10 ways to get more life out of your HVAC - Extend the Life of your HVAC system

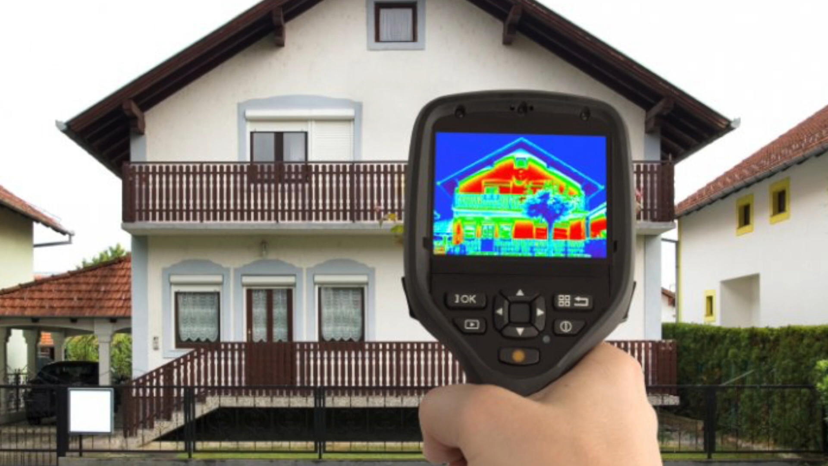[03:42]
Having someone simply take a thermal camera and go around the house and see if there's any hot or cold spots.